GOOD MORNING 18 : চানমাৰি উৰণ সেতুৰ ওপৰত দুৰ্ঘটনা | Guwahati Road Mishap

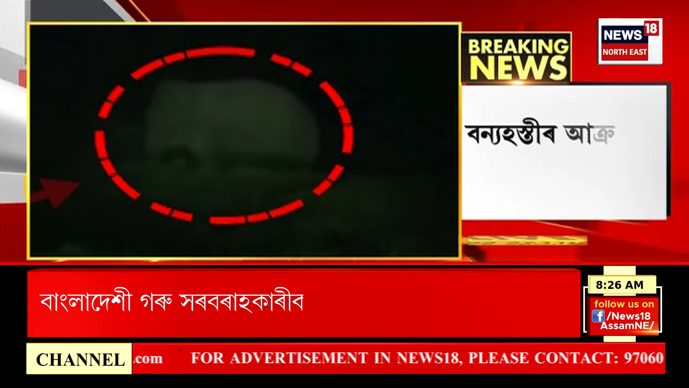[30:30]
হাতী মানুষের সংঘাতর আন এক ভয়ানক শিহরণকারী দৃশ্য। বন্যহস্তির আক্রমণত নিহত হল এজন লোক। রাঙলুর তেতুলগুড়িত নিশা প্রায় 2 বজাত হাতীর আক্রমণত প্রাণ হেরালে লোকজনে।